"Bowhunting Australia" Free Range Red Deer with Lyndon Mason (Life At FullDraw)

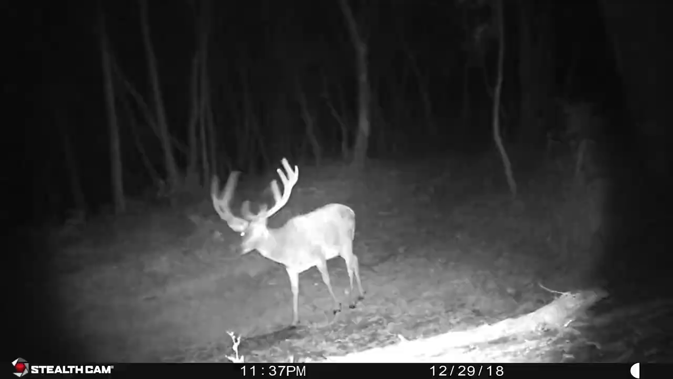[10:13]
It's not the best picture but he's at least a 10 or 12 pointer which is pretty sweet.